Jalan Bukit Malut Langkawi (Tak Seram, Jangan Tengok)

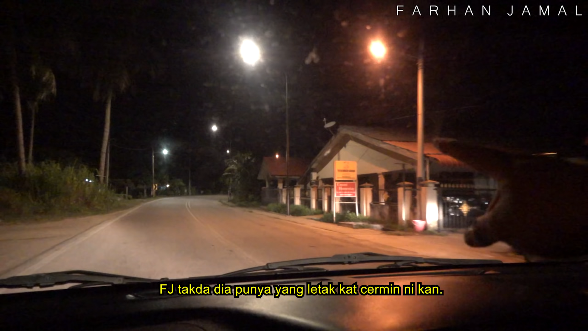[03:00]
Lagi satu, kereta ni kereta sewa, FJ tak ada dia punya yang letak kat cermin ni kan. Kalau kereta FJ, FJ dah pasang siap-siap, kamera boleh letak kat situ. Tapi untuk kereta sewa ni tak ada lah benda tu.
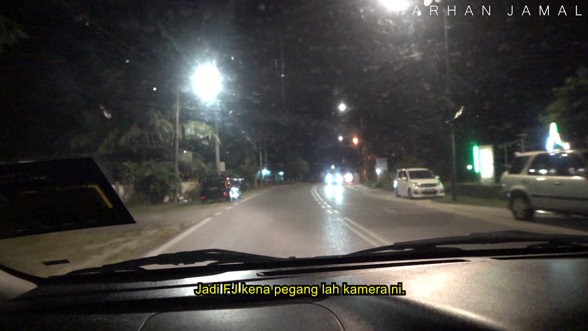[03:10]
FJ kena pegang lah kamera ni. Okay, sebentar lagi kita akan masuk ke Jalan Bukit Malut, di mana jalan tu kena belok di sebelah kanan. Tapi mungkin pada anggapan FJ, FJ tak sure. Kalau tengok cerita yang orang ceritakan, dia kata kalau pukul 9.10 pun dah seram dah untuk melalui Jalan Bukit Malut ni. Jadi FJ pun sementara nak ambil orang sambil-sambil tu kan. FJ tengok depan ni macam banyak je kereta belok kanan. Kita sajalah jalan.
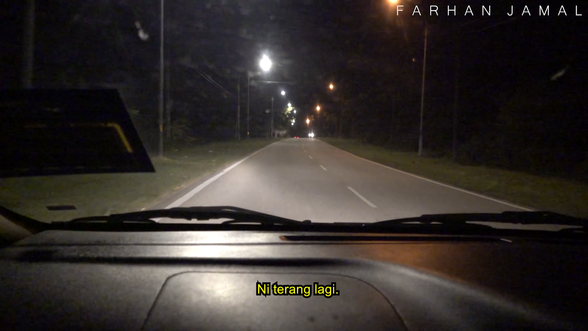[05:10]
Kalau terang macam ni sampai hujung tak ada apa-apa lah. Nanti kalau tempat gelap pun nak sembang. Ataupun dia tak masuk lagi je jalan tu. Tak tahulah, kita jalan jalan tu. Sebab rasa dia kampung-kampung lagi ni, nanti bila ke hadapan lagi dia tak ada kampung lah.
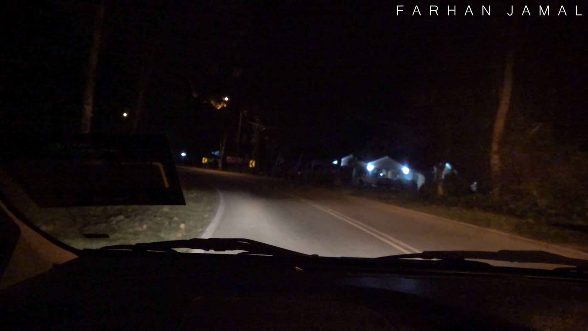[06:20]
Petang galut. Jalan pun kecil. Yelah, macam mending mati. Kalau kereta belakang nak potong, dia potong. Okey, jalan ni masih berlampu jalan lagi lah. Jadi dia tak nak cerita lagi.
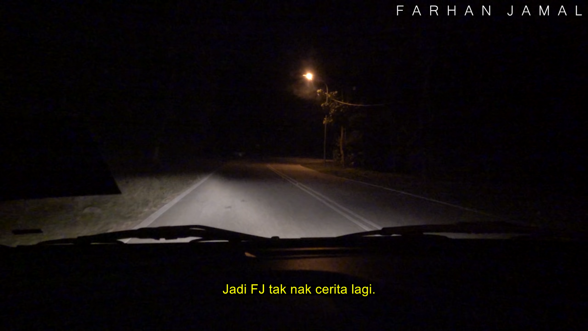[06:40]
Kita tengok dulu keadaan dia. Kalau biasa je, tak ada apa-apa pun, kita orang tak ni lah, tak lalu. Okey, mungkin lah kot ni dah masuk dah jalan dia. Dia dah start bukit. Kalau apa yang AJ baca daripada kisah seram tu, dia kata jalan ni bermula dengan bukit lah. Kita kan jalan ni seram lah kalau aku lalui pada waktu malam. Tapi sekarang ni AJ bukan pergi waktu tengah malam lah.
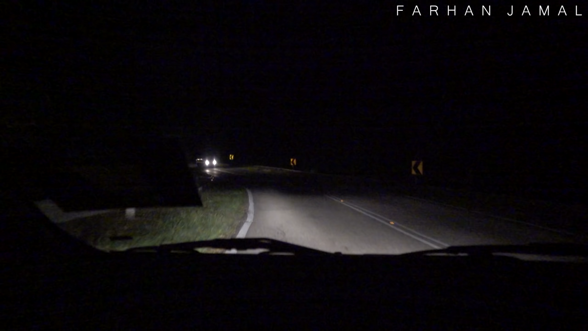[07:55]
Banyak lagi kenderaan yang melalui. So dia main lampu pun tinggi. Nanti kalau ada kereta depan, kau turun rendah balik. Kau tinggi. Okay, ni jalan dia. So sekarang ni member FJ yang bawa kereta sekarang. FJ pegang kamera.
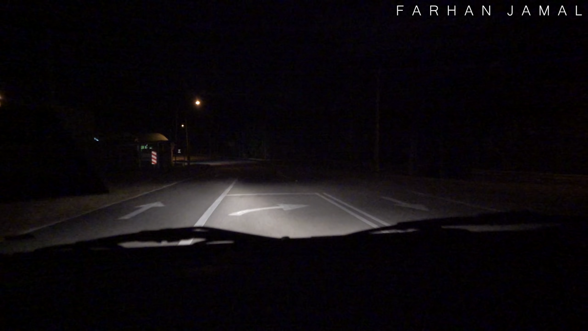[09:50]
Okay, baik. sekarang kita teruskan lagi perjalanan Jalan Bukit Malut. Kau nampak jalan? Tak apa. Buka lampu tinggi. Kalau ada kereta depan, kau buka lampu dah.